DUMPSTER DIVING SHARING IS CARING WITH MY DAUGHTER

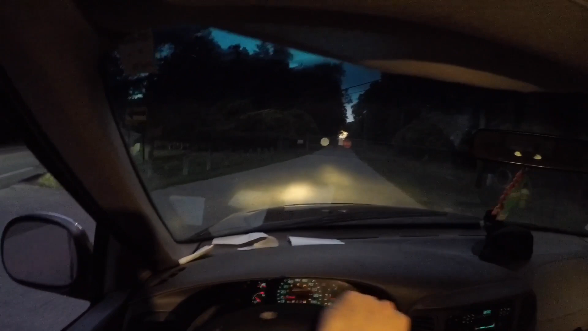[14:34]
i'm gonna let this person go past so i can turn around and not only that we got to see deer that was a bonus and it was still light out let me see them right now